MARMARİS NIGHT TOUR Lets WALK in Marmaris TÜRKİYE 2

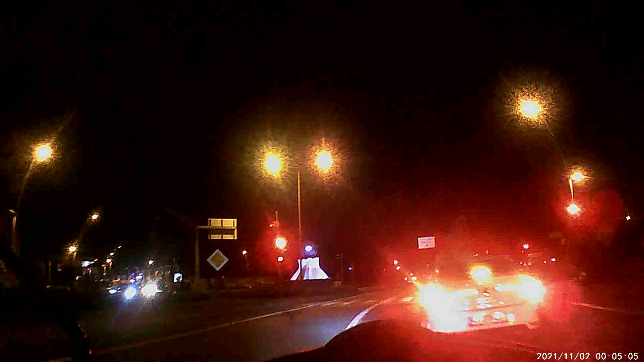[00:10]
Arkadaşlar şöyle bir yol takip edebiliriz. Önce armut alanına gidip armut alanından sonra dönüş yapabiliriz.
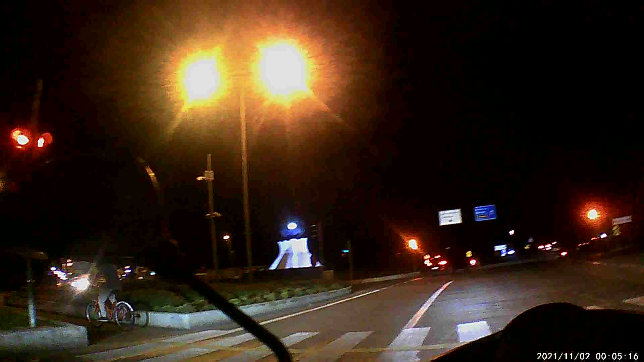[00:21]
Şu etraftaki arabalara bakar mısın? Hepsi lüks arabalar. Karşı taraf ince heykeli.
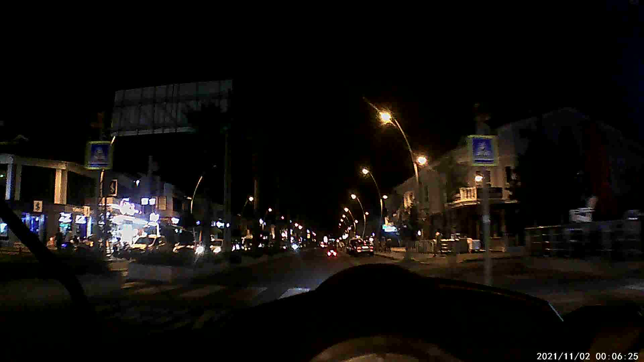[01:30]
Önümüzde bir acayip bir araç. Ona sinyallerimiz olmadı. Bu arada arkadaşlar, Marmaris turunu yaptığımız araç 70 cc'lik bir motor. Hız yapma kapasiteniz çok düşük. Tam Marmaris'e uygun bir yapı. Bir yaya yolu.
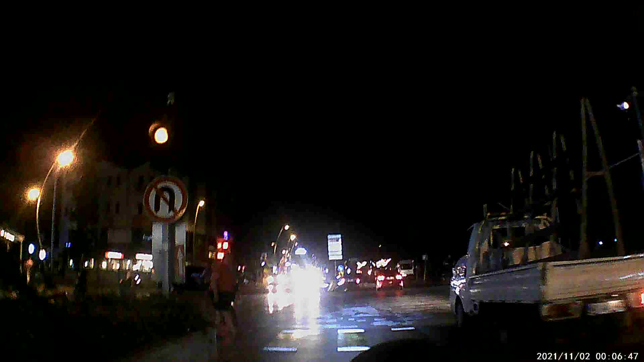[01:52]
Geçin lütfen. Geçseniz hanımefendi. Şu yayaların hali görüyor musunuz? Bunlara bu yaya yolu eğitimi vermeyen o öğretmenlerin hatası. Bu öğretmenlerin yaptığı çok büyük hatalar var, çok. İnsanlarımızı doğru düzgün yetiştiremediler. Kamu düzenini öğretmediler.
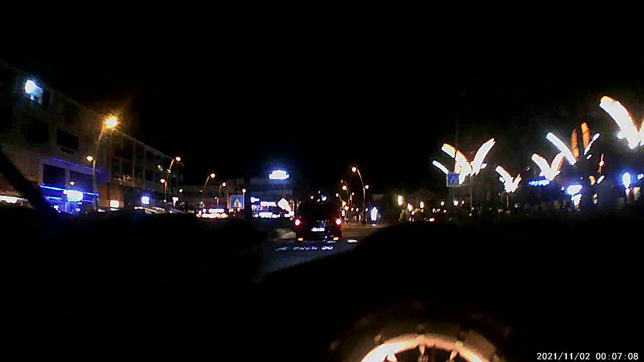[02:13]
Toplumsal düzeni öğretmediler. Öğretmenlerden inanın bana çok, onlara karşı çok kızgınım. Hepsine sorsan, hepsi çağdaş, hepsi Atatürkçü, hepsi bir acayip ama eğitime gelince şuranın haline bakın. Yaya yaya yolundan geçmez, araç yaya yolunda durmaz. O derece rezil bir pozisyon. Özellikle Marmaris'te bu çok ağır ve kötü vaziyette.
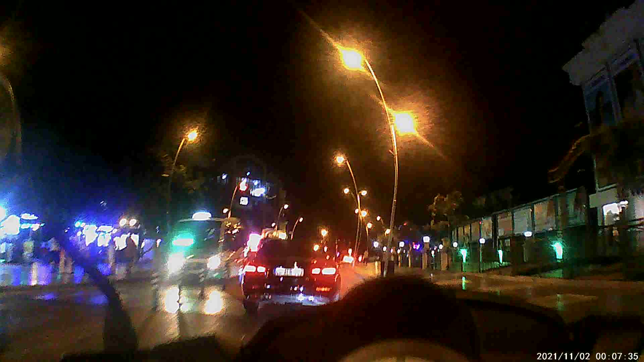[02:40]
Evet arkadaşlar, şimdi Marmaris merkezdeyiz. Merkez, karşı taraf heykel. Tabi bu arada az önce 19 Mayıs meydanını unuttuk. Evet, Marmaris merkezi geziyoruz.